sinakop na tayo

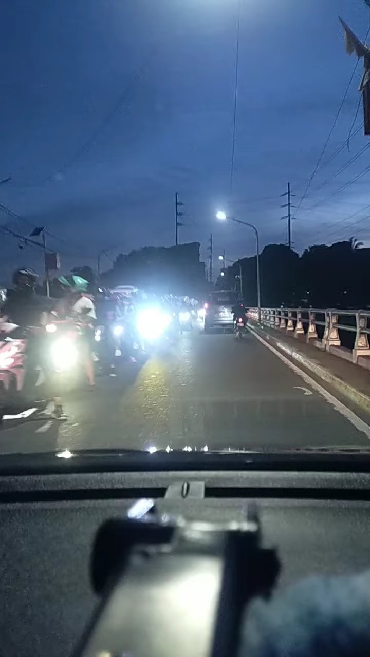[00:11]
Sinakop na lahat Lalabas pa talaga Puro na motor Ang dami Dapat bawal talaga silang Pero hindi talaga Pero pag ako nag-motor Hindi ako nasa lubong yun Baka makatsimpo ka ng tarantahang driver